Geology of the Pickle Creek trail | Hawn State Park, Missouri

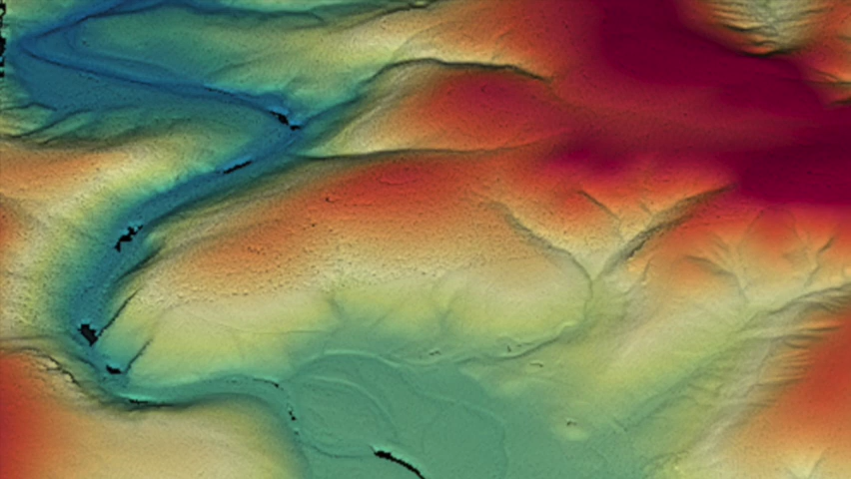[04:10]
In the Ozarks, basement rock exposures like this tend to concentrate creek valleys into narrower, steeper gorges, because the rock is so much harder and erosion resistant than the overlying sedimentary rocks. These are known locally as shut-ins, with the most famous being Johnson's Shut-ins State Park.
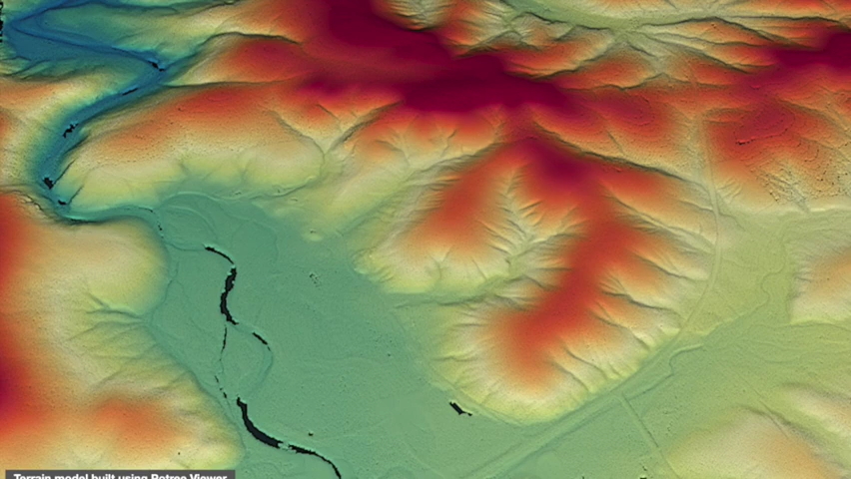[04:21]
Here you can clearly see how a wide valley,
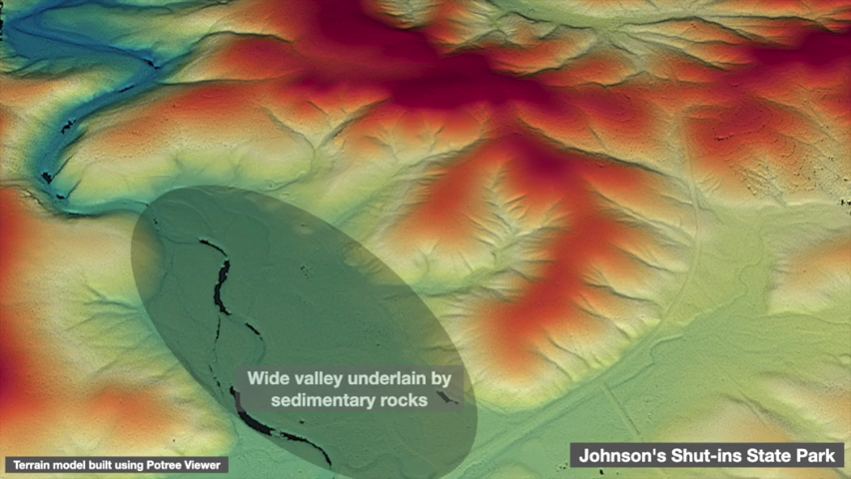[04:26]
underlain by sedimentary rocks, suddenly becomes much narrower and deeper when the creek, flowing from lower right to upper left, hits basement rock.
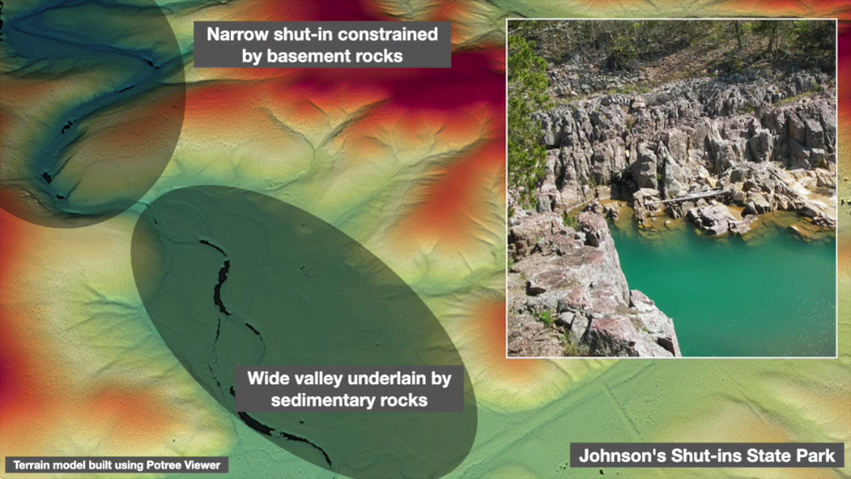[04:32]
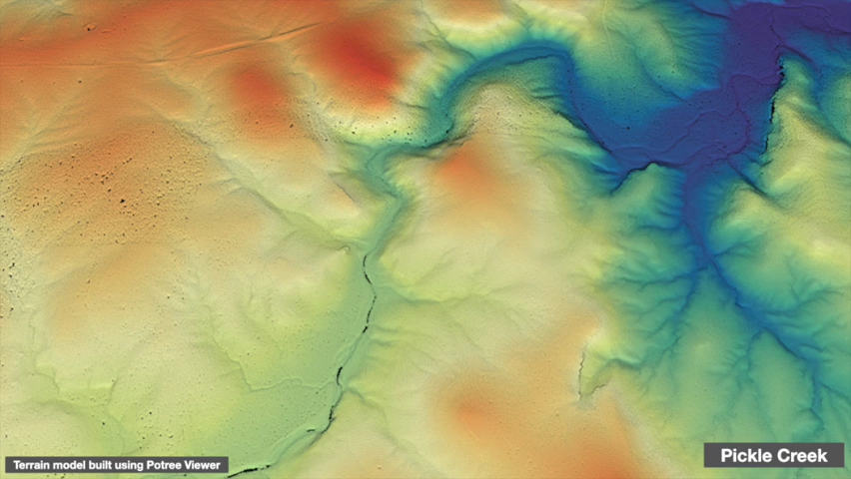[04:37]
Now look at the similar pattern along Pickle Creek, where again a wider open valley upstream suddenly becomes much more constrained when the creek enters a pocket of basement rock.
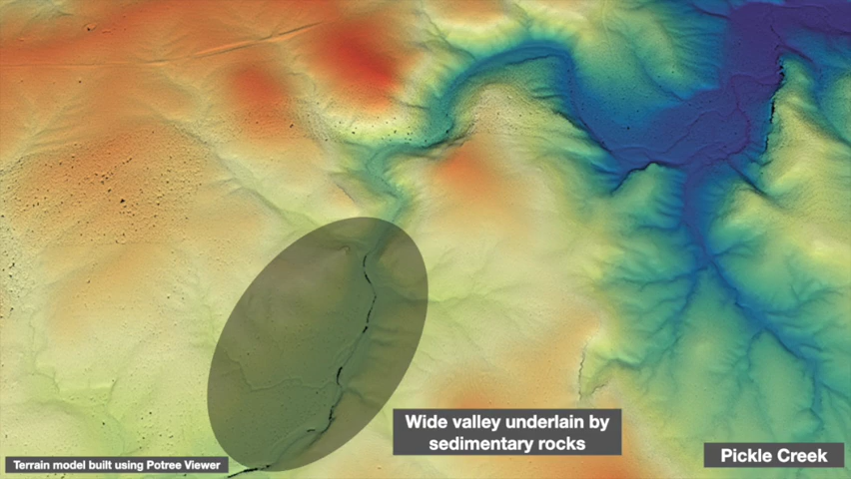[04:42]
But that's not the whole story.
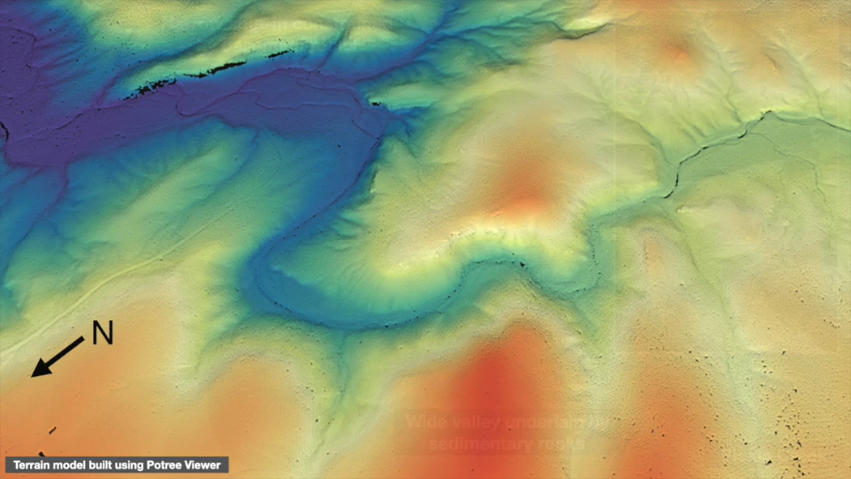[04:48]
There's something else unusual going on along Pickle Creek. This terrain model shows the Pickle Creek Trail following the valley and the Whispering Pines Return Loop following the bridge above.